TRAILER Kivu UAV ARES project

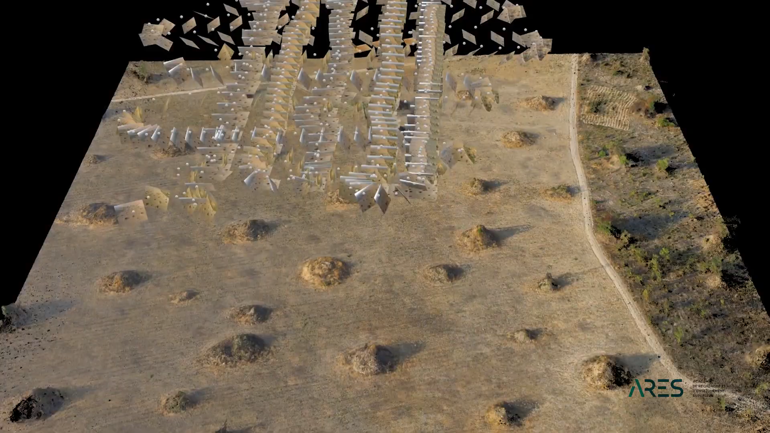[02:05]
je sais survoler et prendre les images 3D sur lesquelles je fais des calculs des volumes de ces termitières
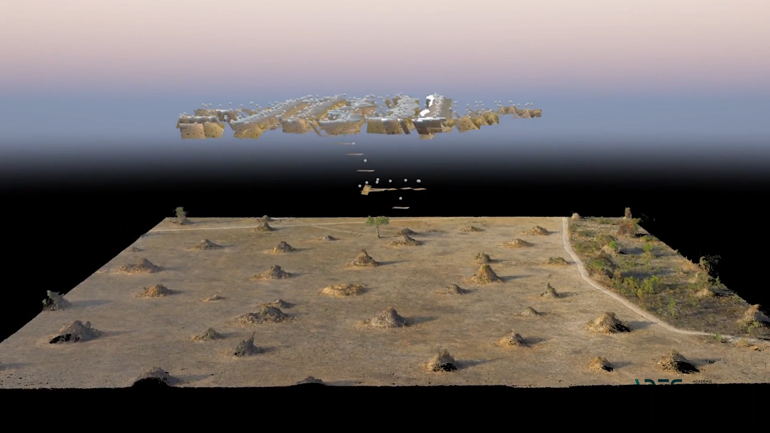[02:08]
et le drone me donne des valeurs exactes de quel volume ont les termitières dans la région de Lubumbashi.